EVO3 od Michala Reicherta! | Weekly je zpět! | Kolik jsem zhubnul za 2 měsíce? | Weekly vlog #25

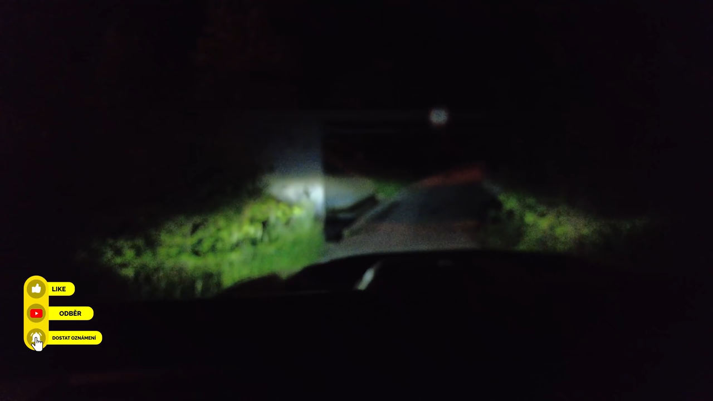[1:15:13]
Tohle jsou normální světla, tohle jsou dálkové světla.
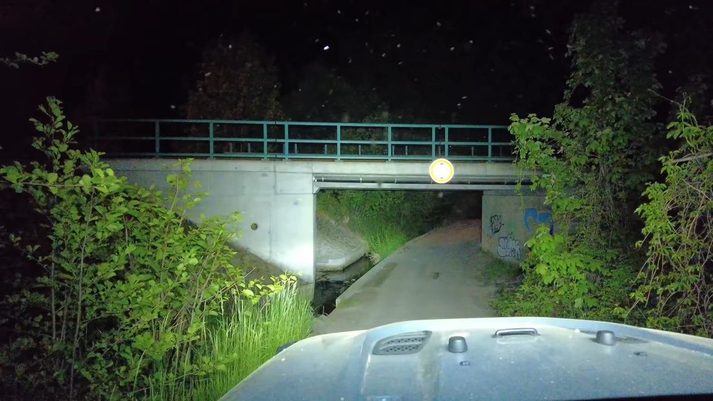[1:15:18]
Takhle to vypadá, když si zapneš tu rampu.
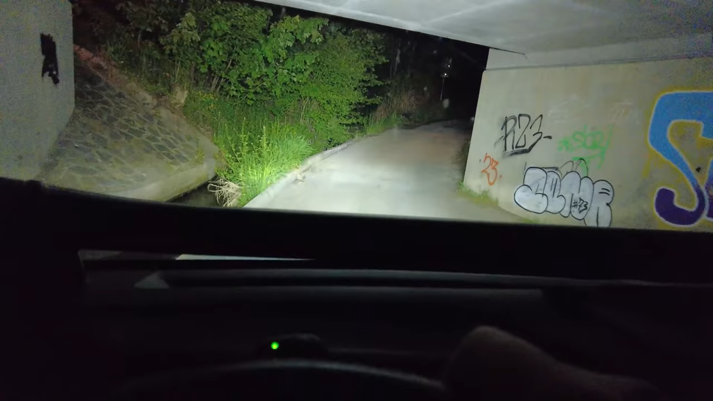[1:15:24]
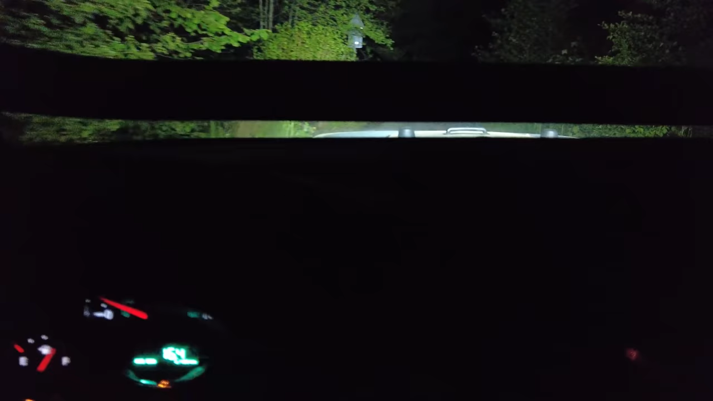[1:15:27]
To je jako brutální rozdíl. No já vidím všechny ty mušky, co tu lítají.